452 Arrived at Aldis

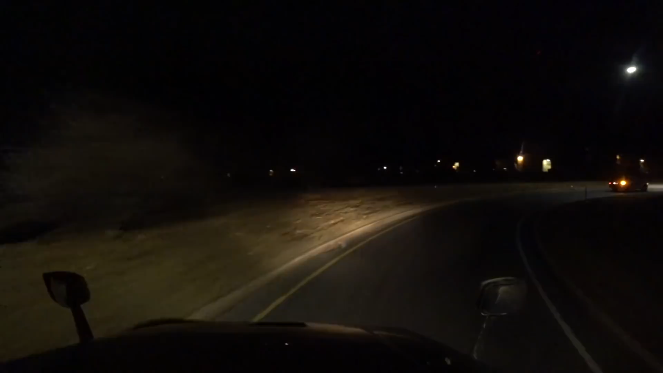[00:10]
Local time is 11:45. We got to make a U-turn here on Mother Avenue. Apparently there is no direct exit on Monocacy Boulevard.